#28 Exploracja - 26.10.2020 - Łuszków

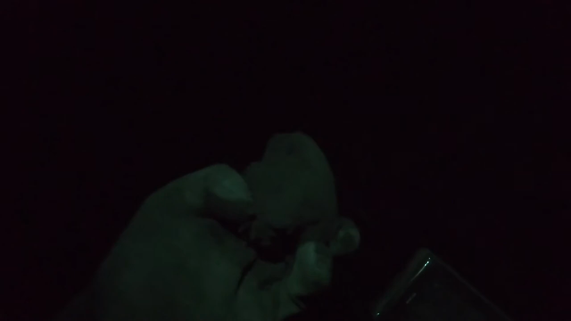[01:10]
Jakieś żelazo Nie wiem czy to jakaś śruba
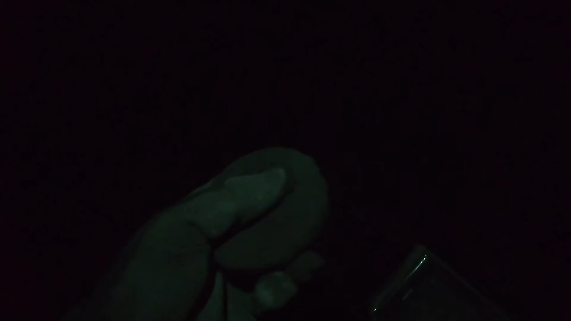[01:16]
Od jakiegoś sprzętu rolniczego A tymczasem wyszła taka blaszka